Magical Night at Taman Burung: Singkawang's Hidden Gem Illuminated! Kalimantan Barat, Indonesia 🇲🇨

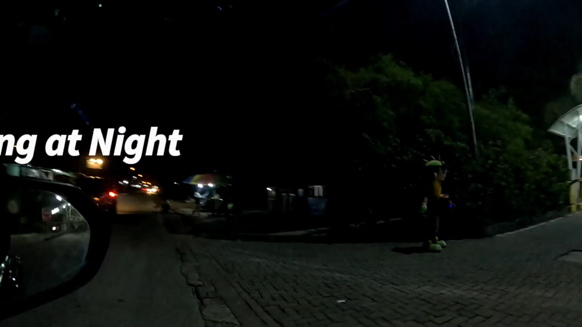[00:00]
So, ini dia Singkawang di waktu malam.
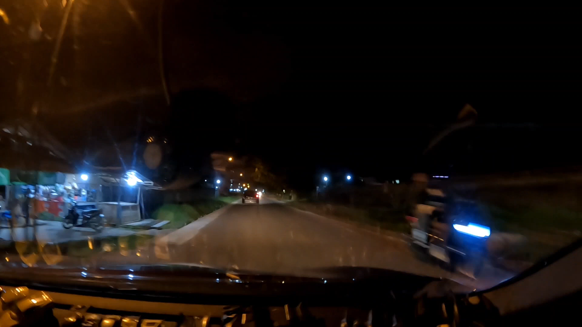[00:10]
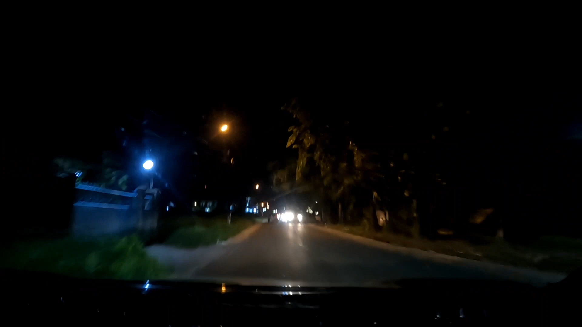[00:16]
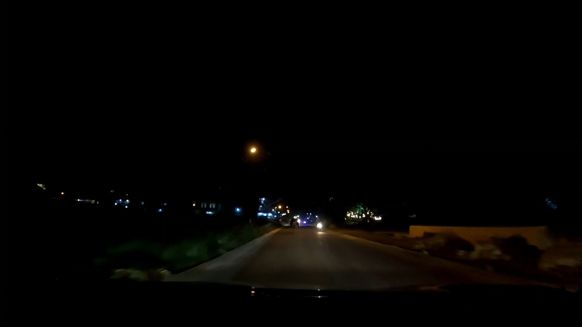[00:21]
Ada banyak lagi kedai makan lah. Boleh pergi. Ini dia Singkawang. Pukul 8.46 di Singkawang. Inilah suasana malam Singkawang.
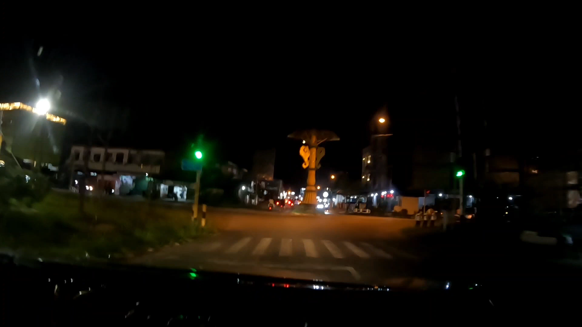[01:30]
Ni lampu hijau. Sekarang memang hijau. Lah.
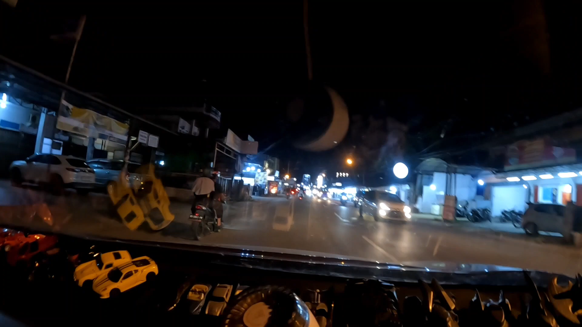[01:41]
Buah-buah ha? Jual buah-buah ni. Makanan ni. Ya. Oh. Street macam street food tu. Banana. Oh, boleh jalan-jalan macam dekat Thailand tu pasal malam.
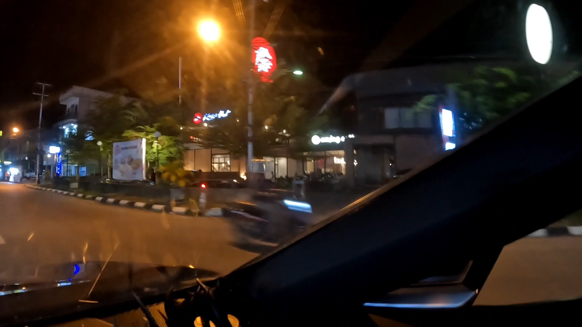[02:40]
Aming coffee. Ada banyak coffee ya. Memang lah benda. Ni street food vendor. Tepi-tepi ni. Bebek. Bebek. Ha? Bebek tu apa? Kambing. Itik ah. Oh, itik bebek. Mana bebek? Hey, bebek. Bebek. Kuek. Bebek tai.
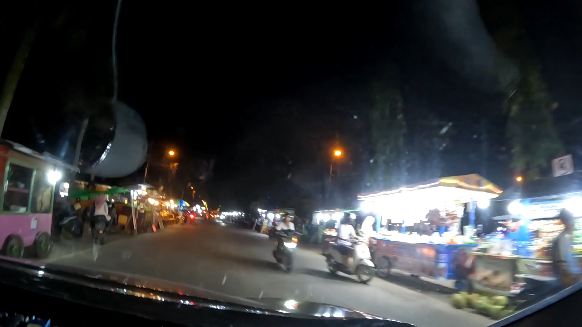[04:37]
Parkingnya. kita pusing ah, kita pusing. Manis food semua ni. Oh. Ni yang mantap.
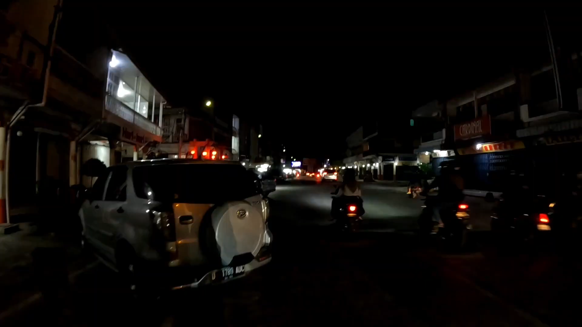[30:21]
Haha. Oh, siap pada LCD TV sana. Project TV besar. Okey. Ini dia.
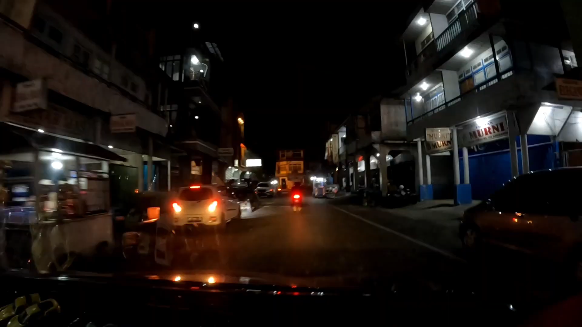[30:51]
Okey. Kita balik. Ini dia suasana malam di Singkawang. Dah malam.